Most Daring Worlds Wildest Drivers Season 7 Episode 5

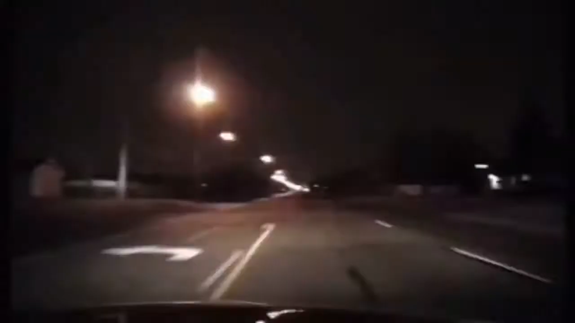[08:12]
The cruiser's dash cam is still turned on. Only now, it's an adrenaline-fueled fugitive at the controls.